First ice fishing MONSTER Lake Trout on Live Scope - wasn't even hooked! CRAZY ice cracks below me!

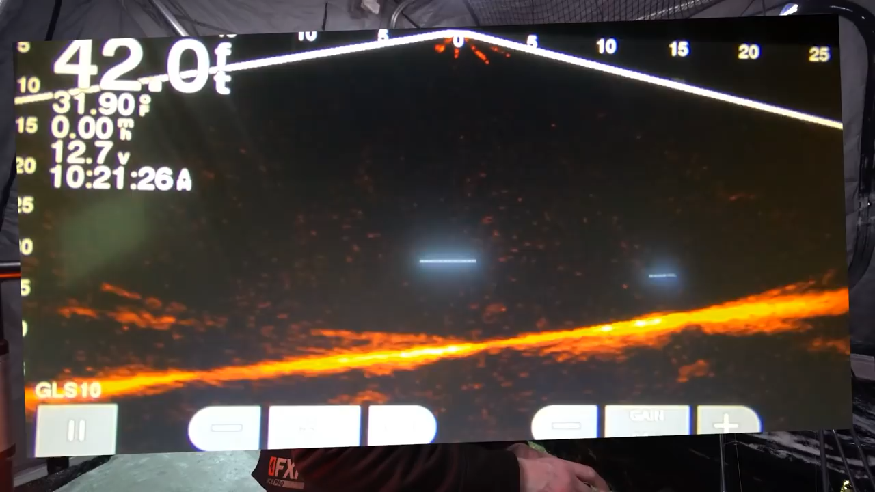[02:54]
On screen: depth 42.0 ft, water 31.90°F
Okay, so we got the panoptics cam rolling.
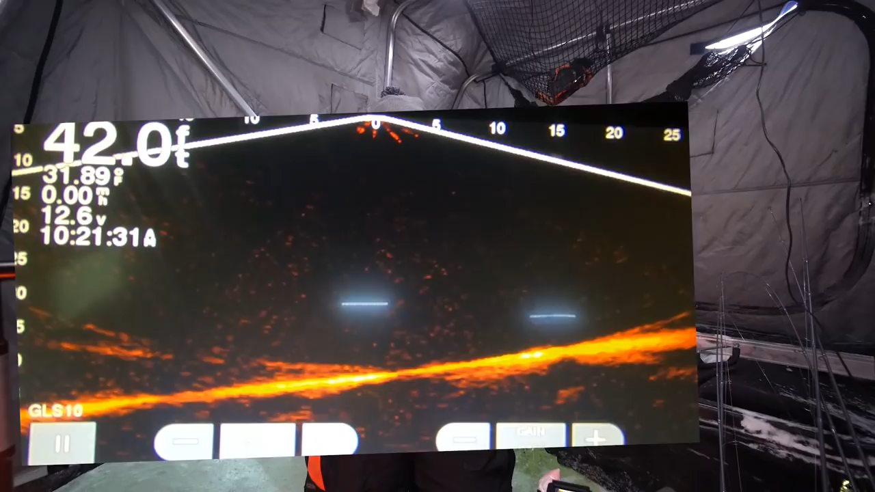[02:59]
On screen: depth 42.0 ft
Like I mentioned earlier, live scope, by the way. It's just a moderate flex. Making special note to tell you it's live scope.
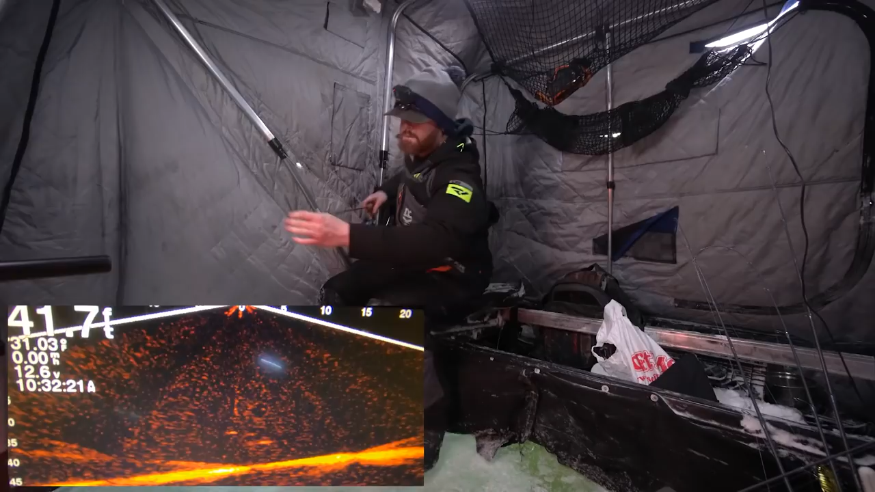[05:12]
I should probably do that before I break another rod. So with this Panoptix, things are gonna show up so much better in shallower water.
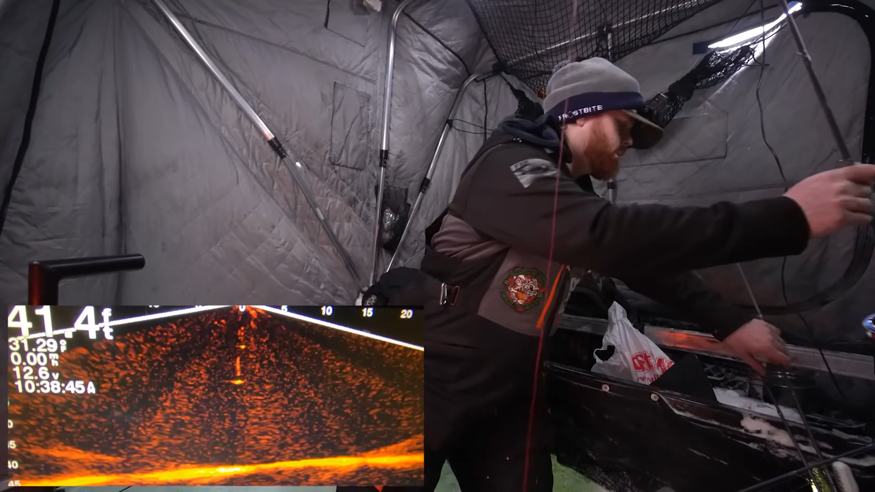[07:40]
And just gonna let that sit with the bail open.
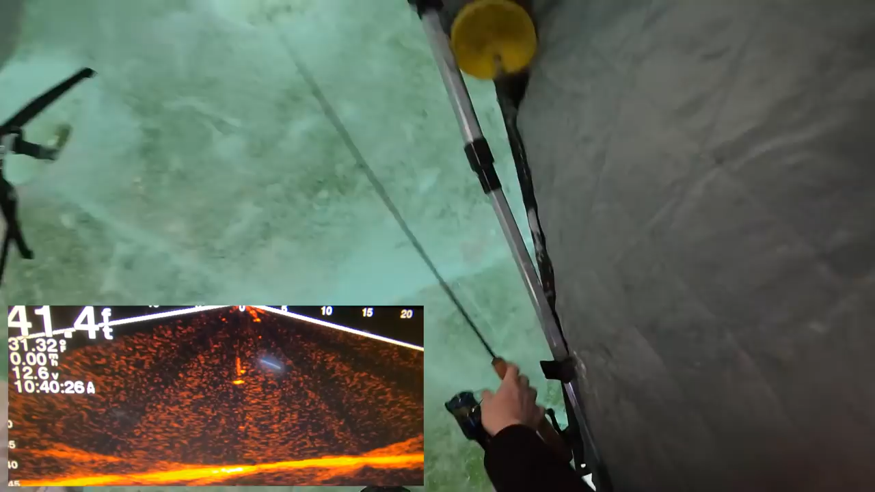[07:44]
On screen: depth 41.4 ft
Now we're back in the game. So we got our Cisco chilling. Looks like there might be a fish approaching the dragon.
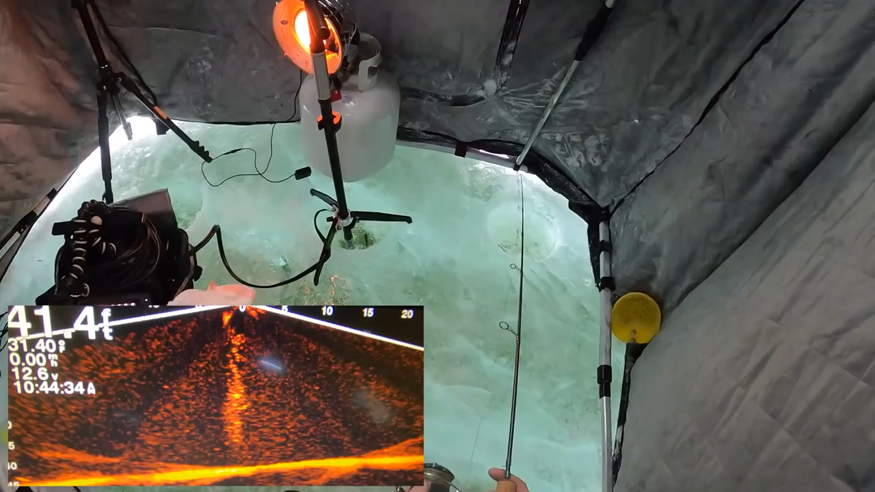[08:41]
On screen: depth 41.4 ft
Ay, ay, ay. You know what?
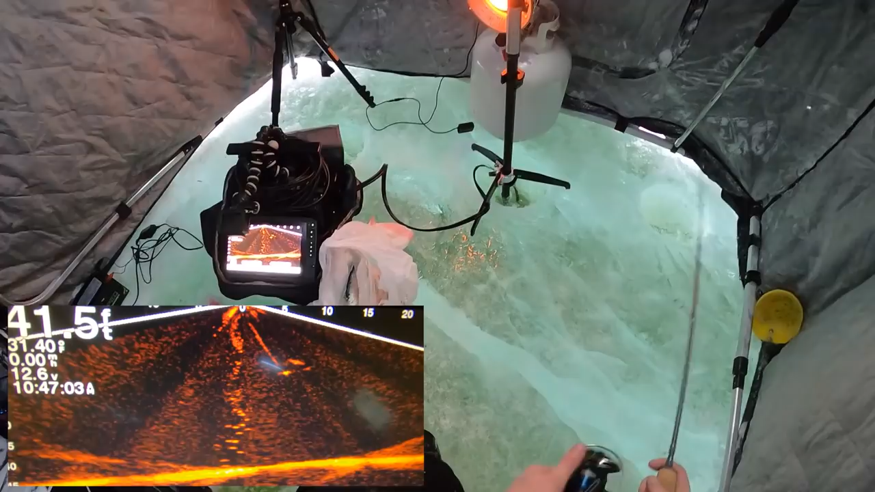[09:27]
On screen: depth 41.5 ft
Oh, there's something up high for sure. Oh.
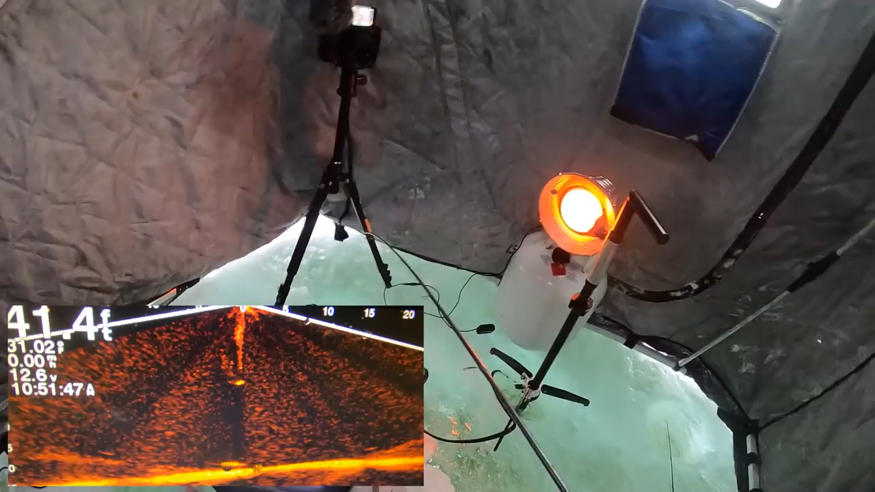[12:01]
On screen: depth 41.4 ft
Got to fix this Cisco first though. It's a little banged up, got tangled. Whoa, there's a fish on this.
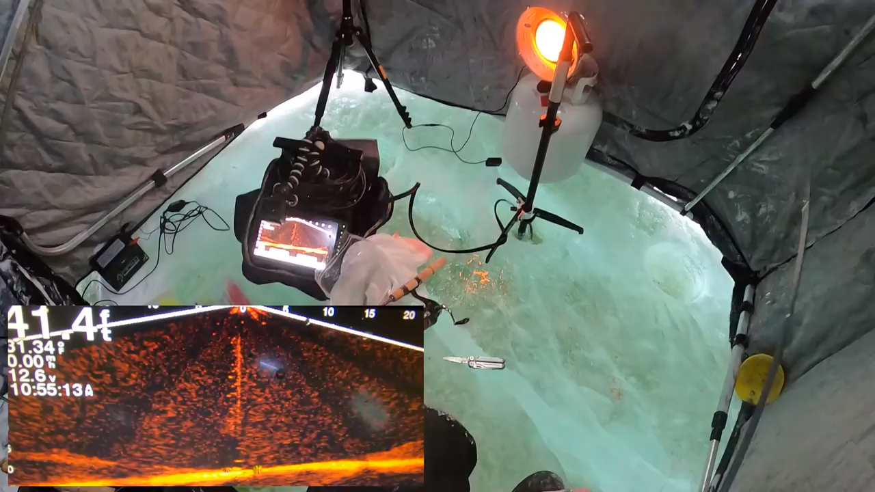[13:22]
On screen: depth 41.4 ft
Whoa, this guy's coming in hot. I think this is gonna bite. Yeah. Woo!
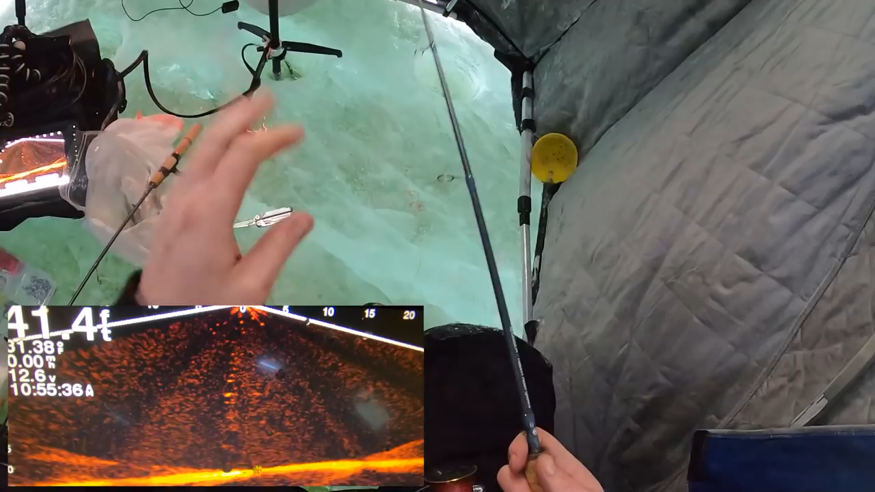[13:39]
So with lake trout fishing, as I've mentioned before, you always want to keep the fish chasing. Don't really give them much time to really think about it or assess the situation. Just keep them guessing. They're pretty. Oh, there's one right on it.